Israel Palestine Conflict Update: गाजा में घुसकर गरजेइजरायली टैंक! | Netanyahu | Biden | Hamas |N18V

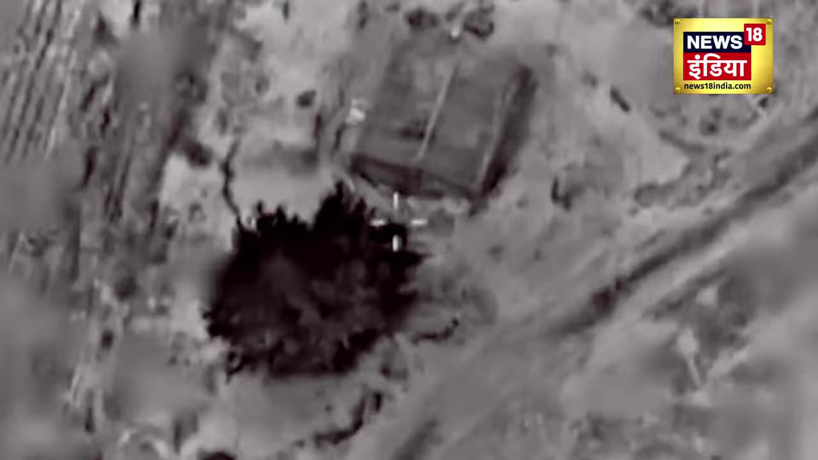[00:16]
गाजा में जमीनी जंग का फुल रिहर्सल
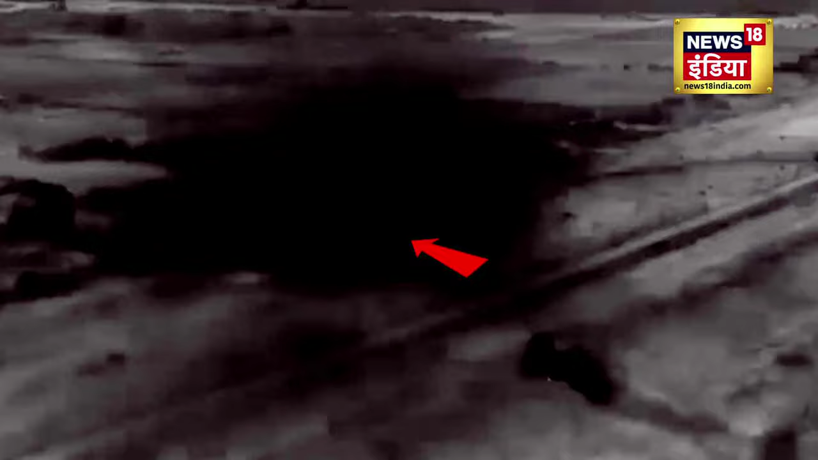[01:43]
के बाद उसे सैनिकों ने बड़ा हमला किया हमास के टैंक रोधी ठिकानों को बरवात किया और फिर वापस इस्रेल की सेमा में आ गए
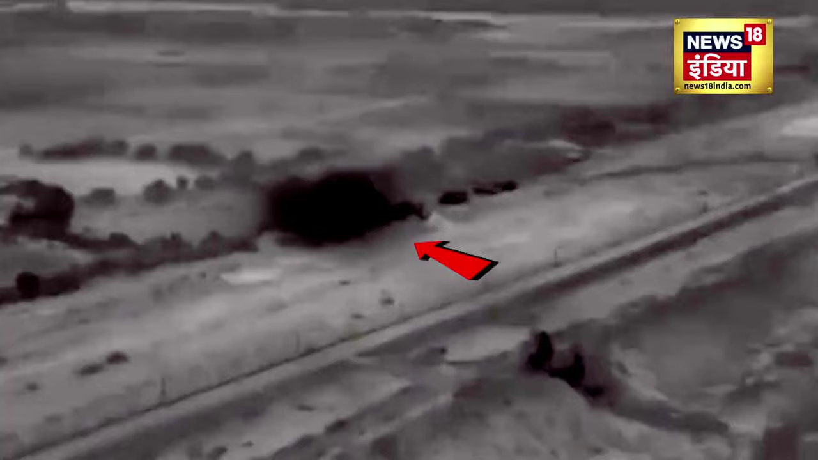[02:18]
रही है एक-एक ठिकाने को चुन-चुन कर निशाना बनाया जा रहा है जिसके बाद वहाँ दिख रहा है तो सिर्फ
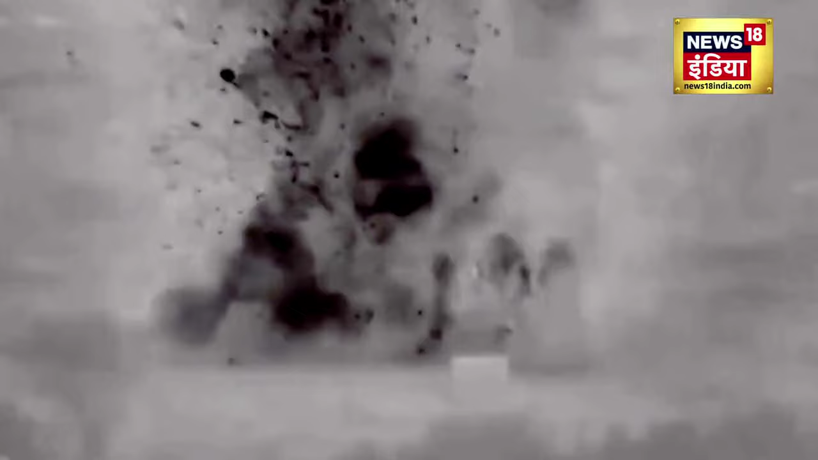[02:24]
धुआ धुआ धुआ और धुआ जिसे गाजा में बहुत दूर से भी आसानी से देखा जा सकता है